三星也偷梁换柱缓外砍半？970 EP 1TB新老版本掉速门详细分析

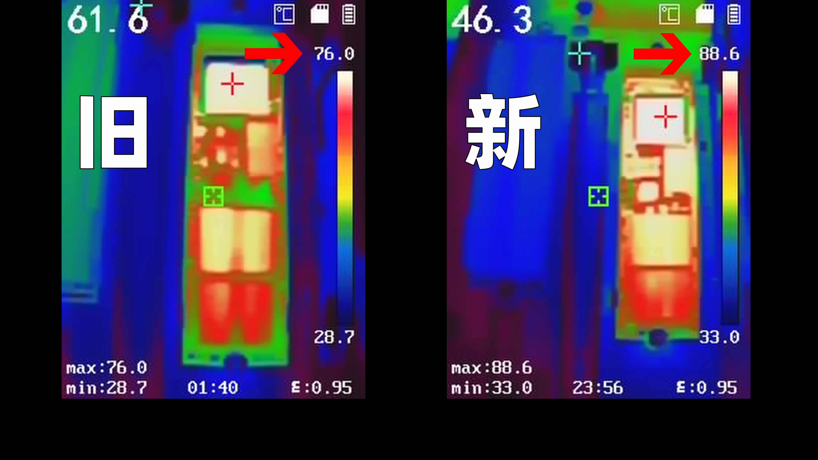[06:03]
12度只能说其实本身970VO Plus就是发射量非常大的固态三星的策略也非常激进没有搞什么高温就掉速什么的